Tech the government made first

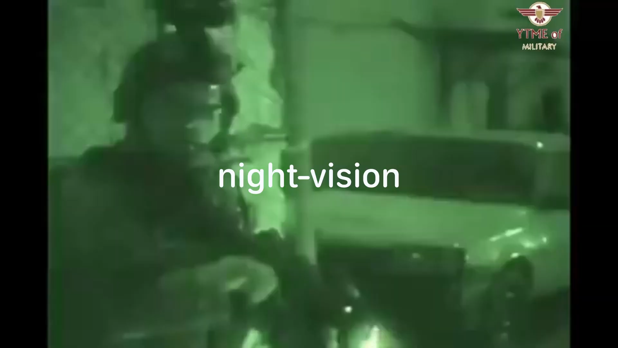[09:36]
Night vision was first developed for soldiers in World War II to spot enemies in complete darkness.
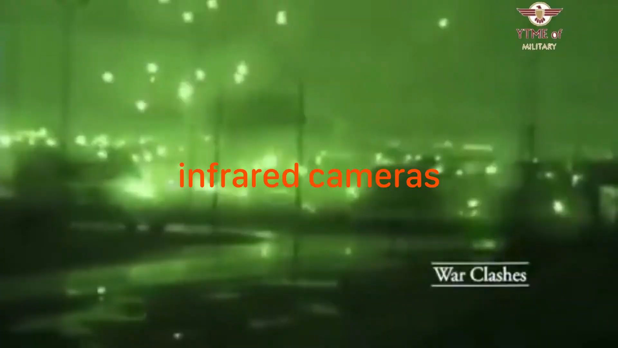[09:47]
Infrared cameras were initially used by the military for surveillance in detecting enemy movements in the dark.